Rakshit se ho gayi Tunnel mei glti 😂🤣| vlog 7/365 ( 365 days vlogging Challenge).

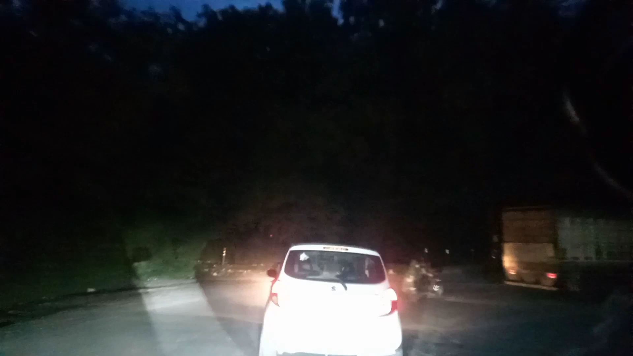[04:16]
तो भाई अभी निकल रहे हैं हम अपना पहाड़ियों में जा रहे हैं अभी।
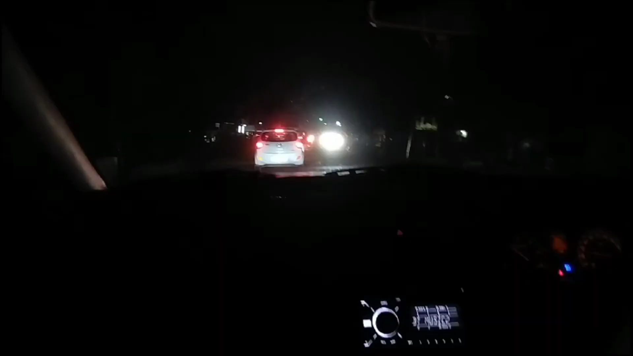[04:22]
तो यार जंगल पार हो गया है, अब अपना नीचे पहुंच गए हैं, अब नेक्स्ट डेस्टिनेशन सीधा ब्यारीगढ़।